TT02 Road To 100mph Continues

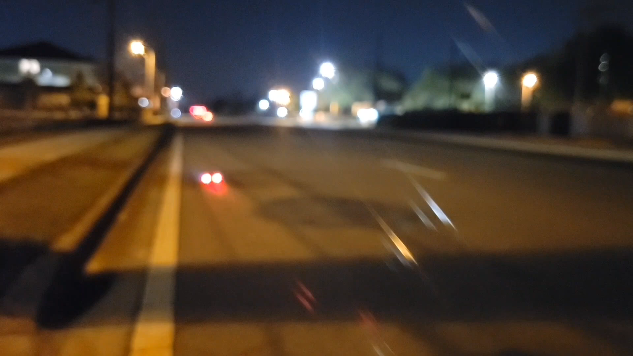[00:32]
Pulling right. I don't know what's up with that. I don't like that. Alright well let's see what happens.
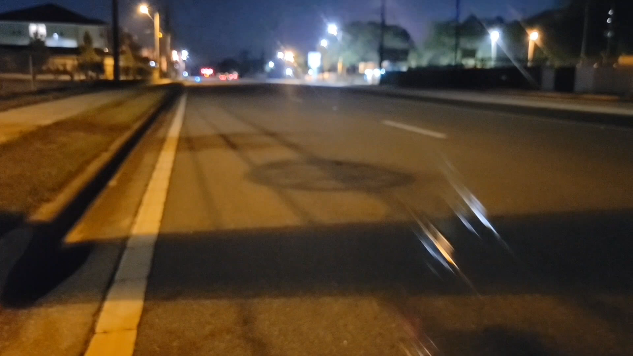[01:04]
That didn't feel right. I pulled out of it. I think I hit full throttle but it didn't feel right. Something's not right with the car. I saw it started veering. I didn't want to hit anything so.